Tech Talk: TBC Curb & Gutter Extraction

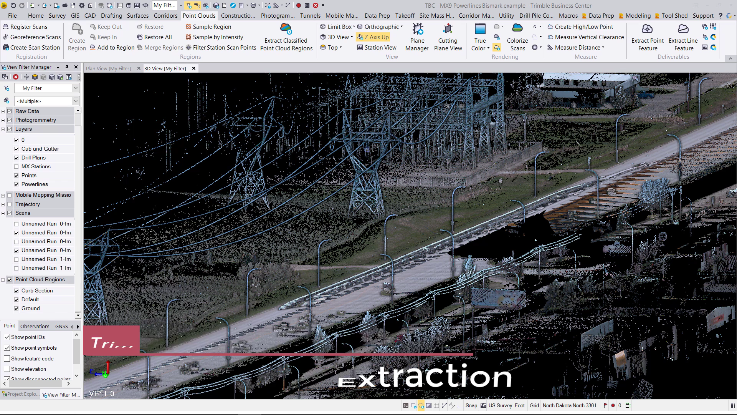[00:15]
Extract Line Feature for Curb and Gutter.
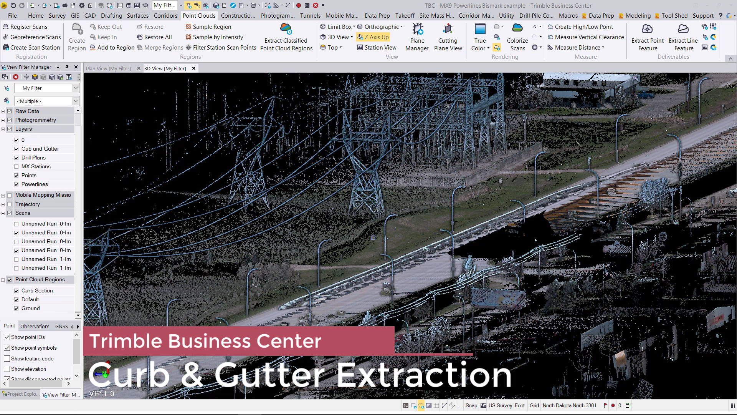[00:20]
And so what this is, I guess you could call it, is an auto extraction method for generating break lines on Curb and Gutter. I have an MX9 mobile scan here imported into my Trimble Business Center project that I want to extract some break lines from. And so I'm going to do that using the Extract Line Feature tool found in the Point Cloud tab. Before I do that, I'm just going to narrow in on a section of the data here rather than the entire thing.
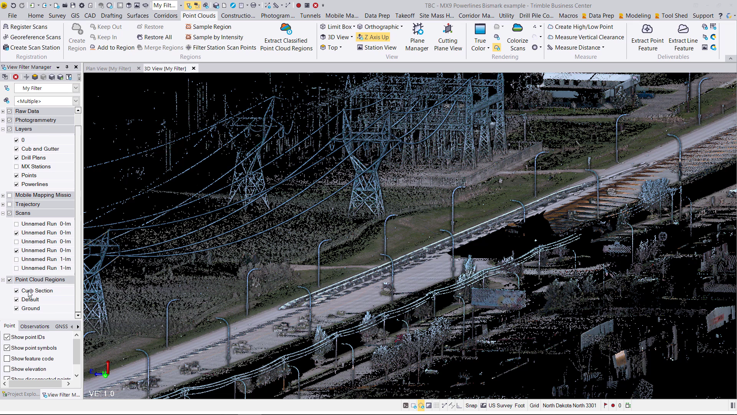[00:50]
And that's going to be this curb section that I've already
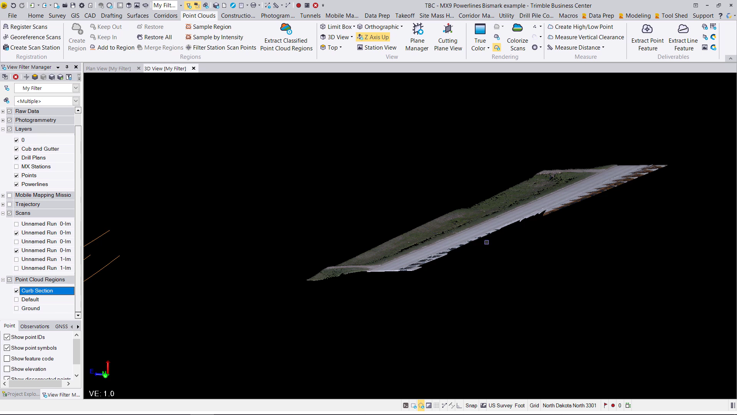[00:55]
generated ground classification for and
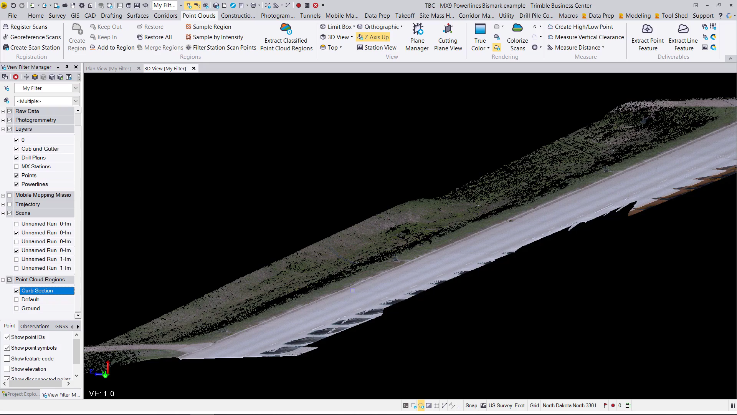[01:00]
windowed in with a limit box. So to get started, I'm going to choose the Extract Line Feature tool. Let that open up. And I'm going to be sure to choose the Curb and Gutter Extraction Type.
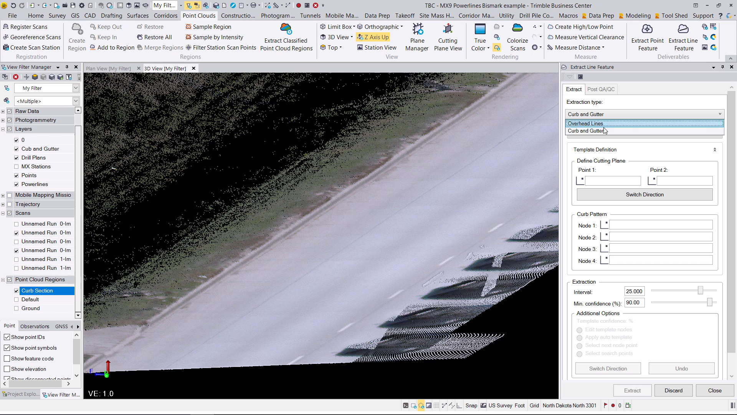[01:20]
Here I can change the line settings if necessary. I can give these lines a name and a layer, style, and color.
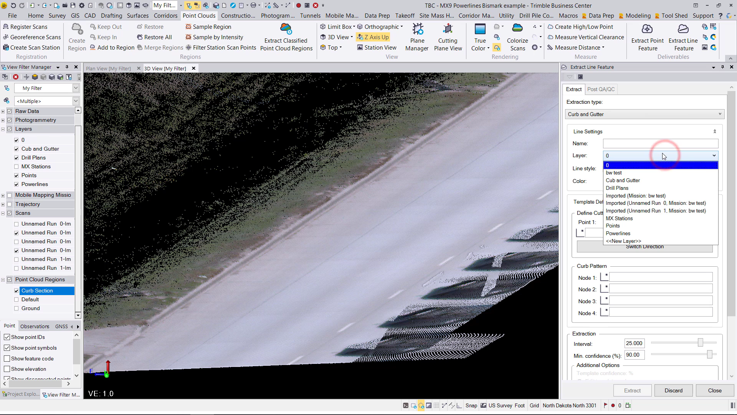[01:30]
I'm going to put these on my Curb and Gutter layer. And the next thing I'm going to do is define a cutting plane.
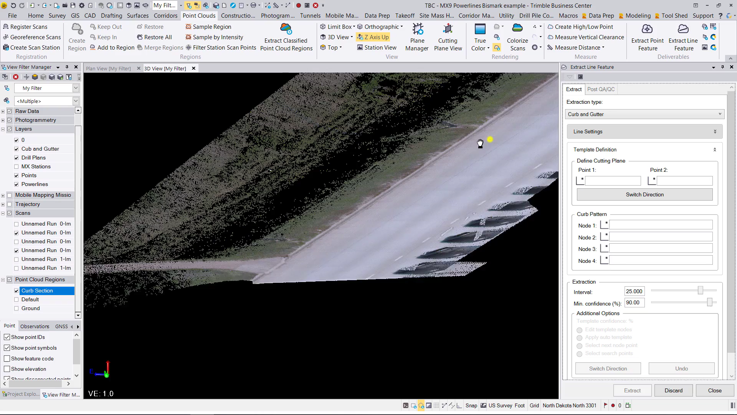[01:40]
So this is going to be a cross section across the curb. I'm going to find a spot somewhat in the middle of my data set.
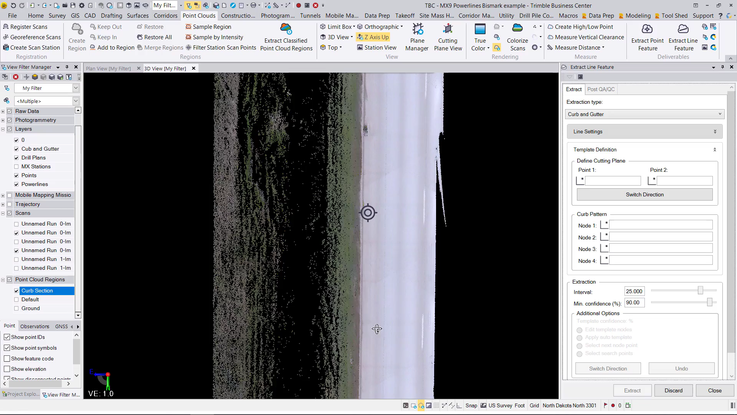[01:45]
And I'm going to rotate the Point Cloud so that my curb is going north-south here. And define that cutting plane by clicking in this point one text box, clicking towards the back side of the curb.
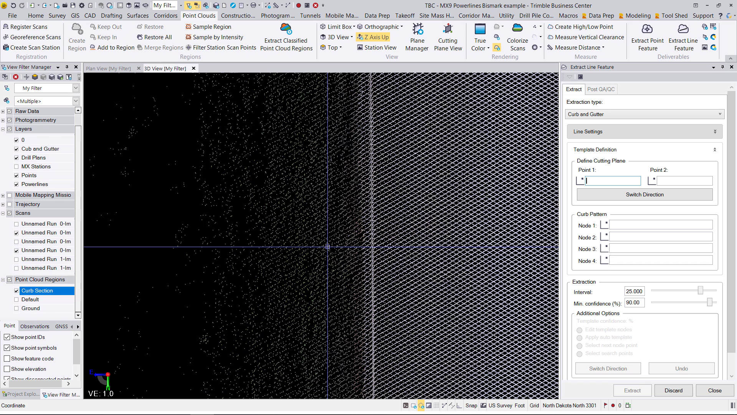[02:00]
And then in the street area so that I'm slicing through the curb.
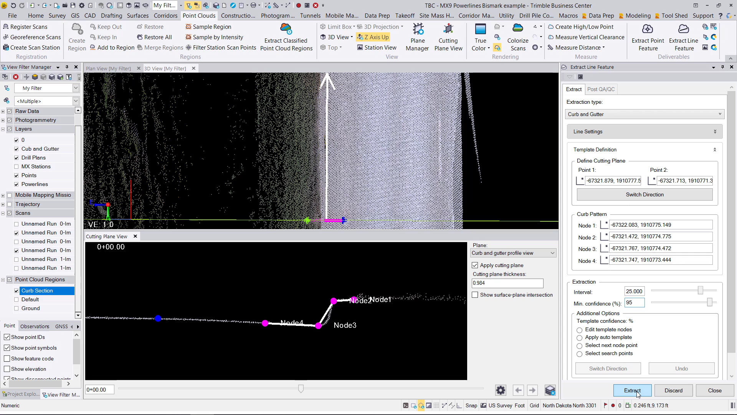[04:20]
It does default to 90% which is just going to be pretty good as well. I just boosted it up to 95% to give me a little bit more confidence. And then finally I'm just going to hit the extract button. So after hitting extract it is now going every 25 feet down the roadway matching that template to the curb point cloud.
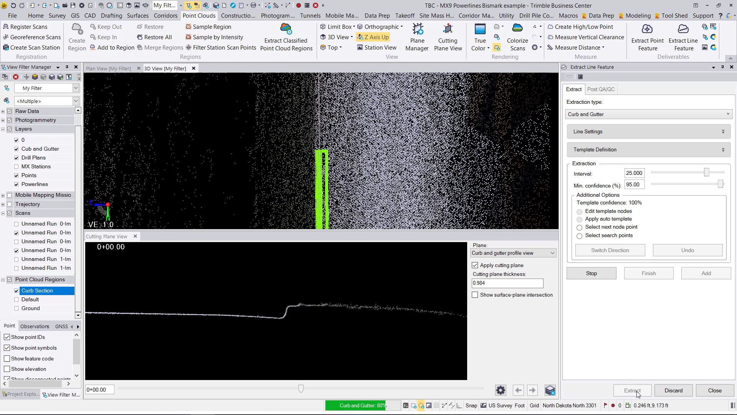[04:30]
And if it gets anywhere where it is unsure or that template confidence drops below 95% it will pause on me and allow me to redefine that cross section or that template. So you can see here as I zoom in it's showing me where it left off here in the cutting plane view.
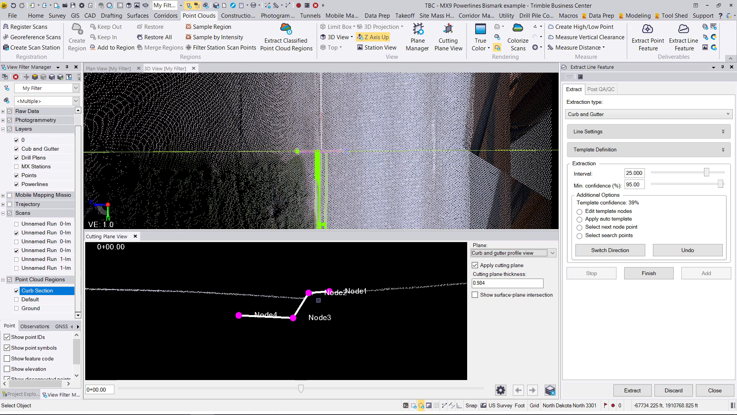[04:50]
So as I zoom in you can see that I no longer have that well defined curb shape and that's simply because there is a driveway here where the curb has dropped
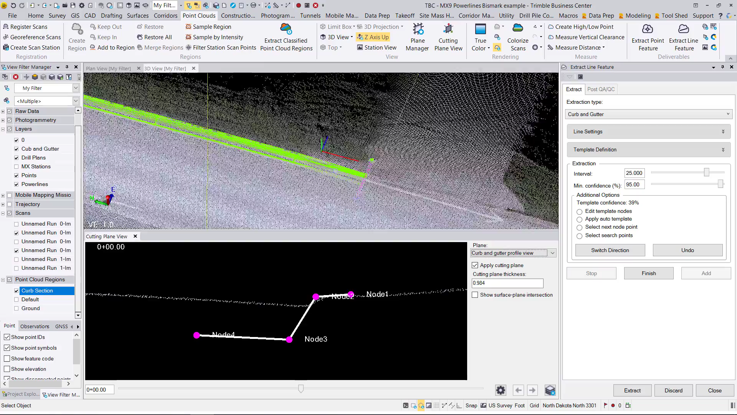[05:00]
and it's unable to automatically match my template to what I have for point cloud at that area. So my options here are to redefine my nodes or I can undo. I typically will undo this cross section here and redefine my last basically the 25 feet prior and and if I need to change up my nodes I can do that. I'll just show you really quick what that looks like.
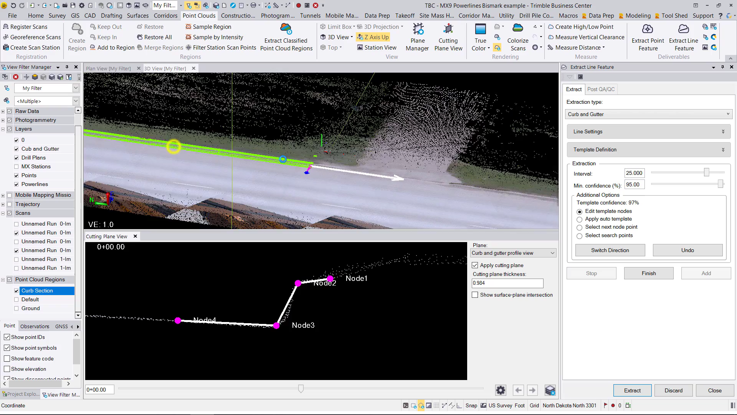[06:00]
But at this point I have a driveway where I'm going to do some manual editing in that spot so I'm happy here where it left off. Now as I started as I mentioned I started somewhere in the middle of two driveways so I wanted to actually come back to this start point and
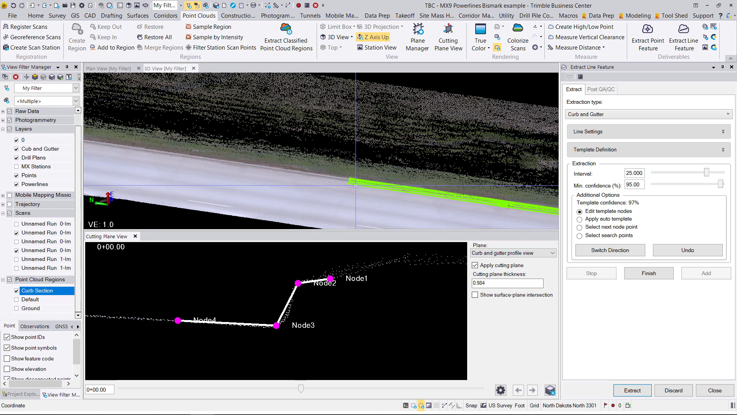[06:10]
work in the backwards direction. So I'm going to choose this switch direction button and allow it to go the other direction.
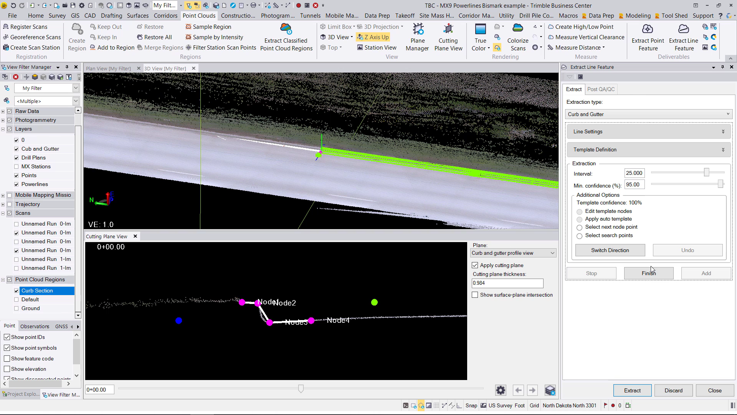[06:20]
So clicking extract to allow it to go that direction
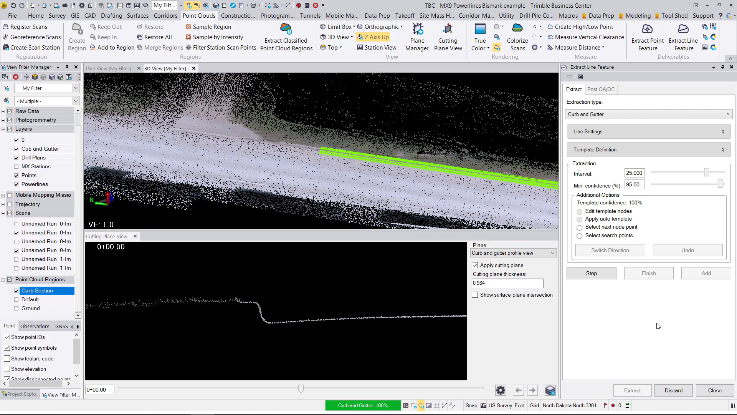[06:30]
and you can see it's going to get hung up here at this driveway.
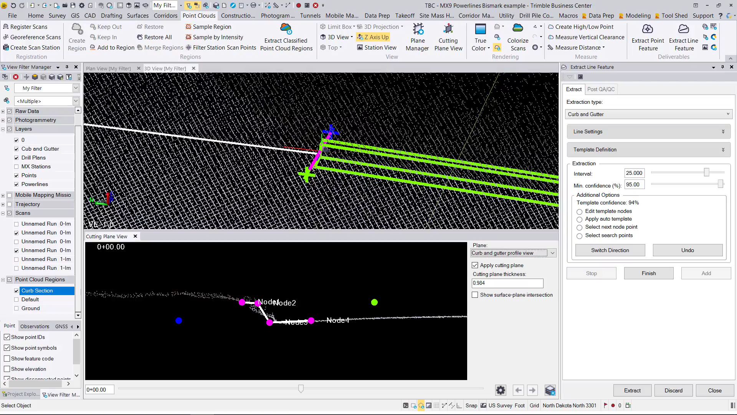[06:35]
So I'm going to zoom in and see kind of where it left off and there's actually a problem with the curb there.
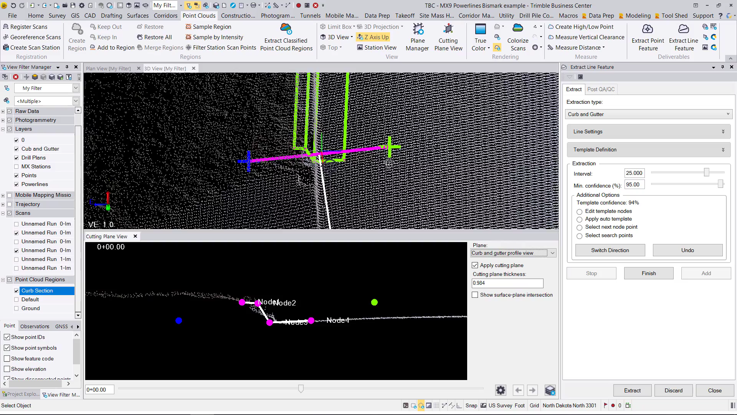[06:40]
There's some damage to it so and you can see that here in the cross section. So I can again undo that or I can move around these templates. I'm actually going to undo it so I can manually edit or in this instance if I want it to go just up until
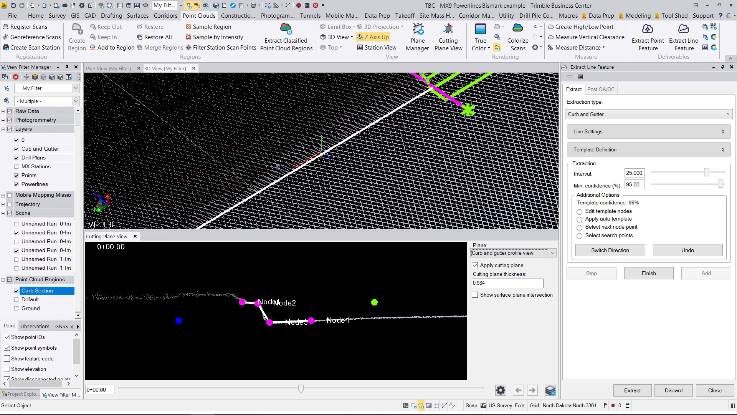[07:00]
it hits that damaged curb section I can reduce that interval to maybe 10 foot and see where that white line gets me.
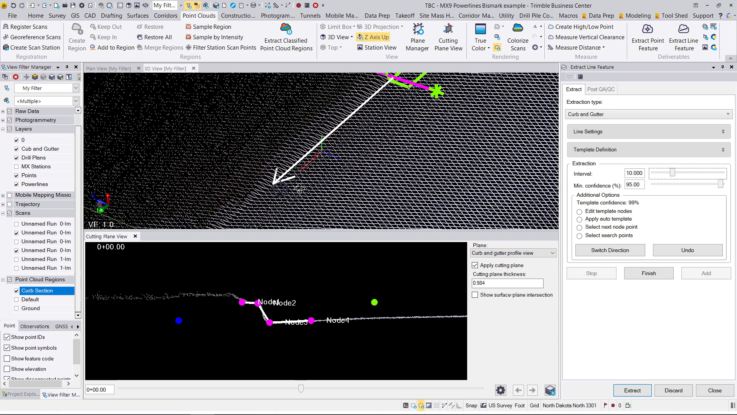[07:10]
That actually looks pretty good so I'm going to have it extract that last 10 feet.
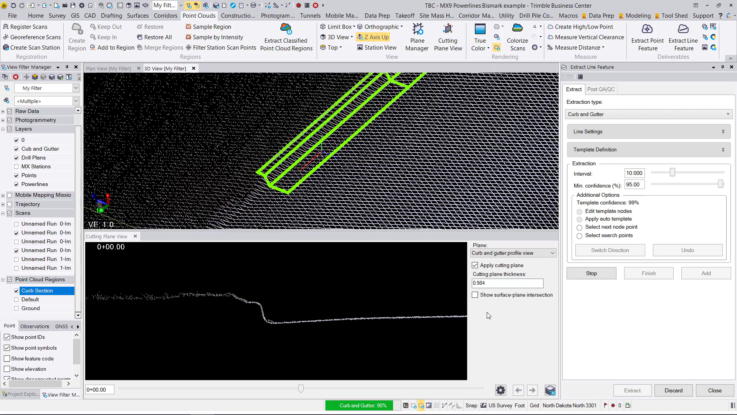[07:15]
There we go.
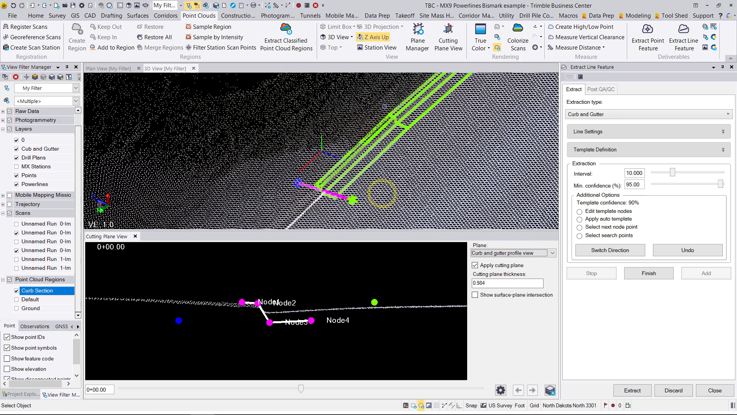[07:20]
See it's it automatically went forward to the curb dropper of the driveway. I'm going to undo that last section and hit the finish button.
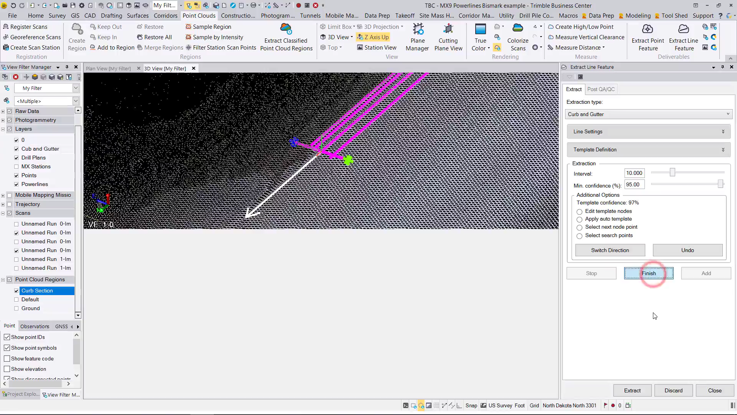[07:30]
So now I'm at the QAQC portion of things.
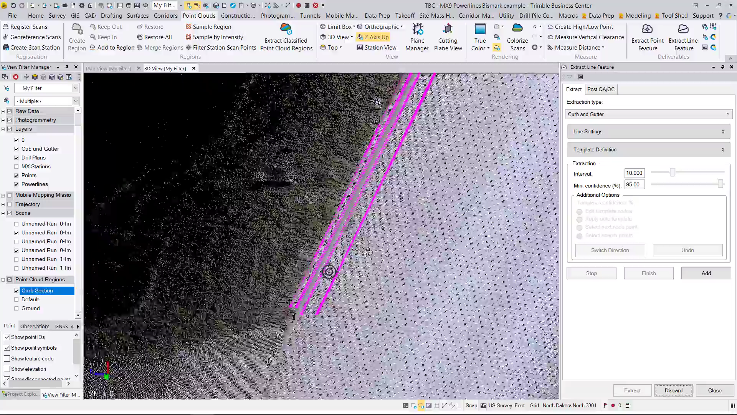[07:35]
I can see the preview of my four brake lines.
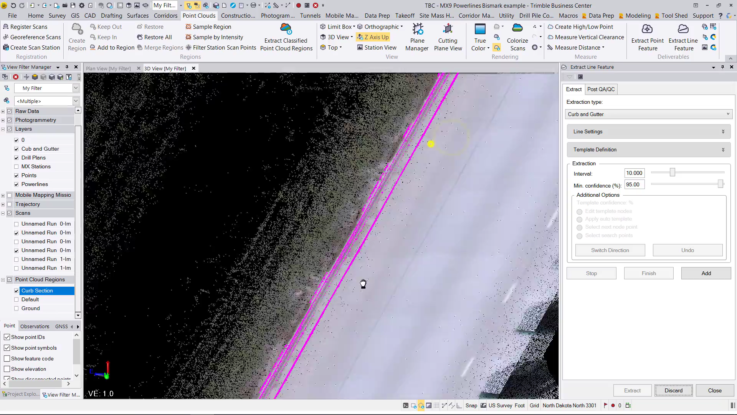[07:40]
If anything looks weird in between I would just edit those a little later on. So overall things are looking good.
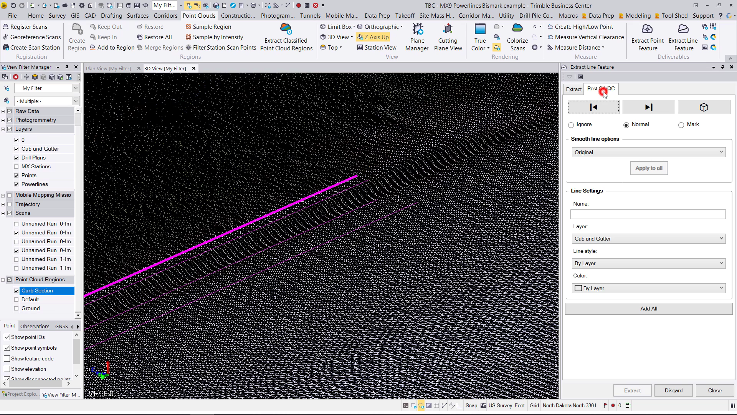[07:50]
I can use this post QAQC tab to ignore certain brake lines. So if you actually don't want that fourth node which doesn't really represent a break line very much you can ignore that node and then hit add all in it. It's essentially going to add all the normal as you see here it adds all the normal brake lines and ignores that ignored brake line.
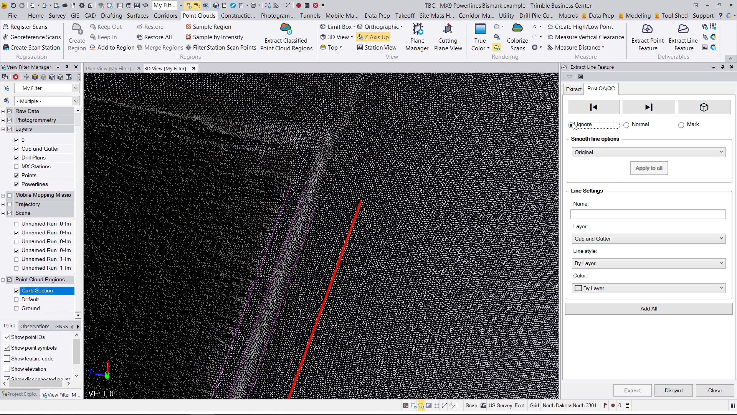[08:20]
So I'm going to do that by clicking add all.